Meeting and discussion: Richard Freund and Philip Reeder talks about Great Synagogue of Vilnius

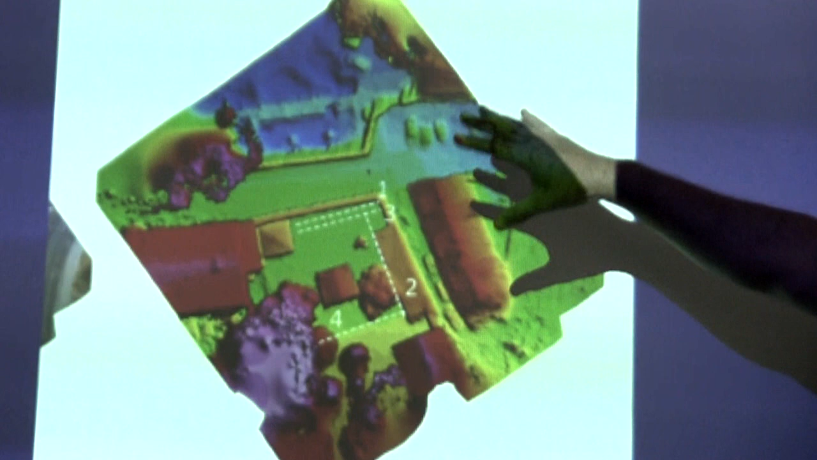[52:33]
So this is a drone photograph that is enhanced by a software package that allows you to draw a topographic map of the land using the drone imagery.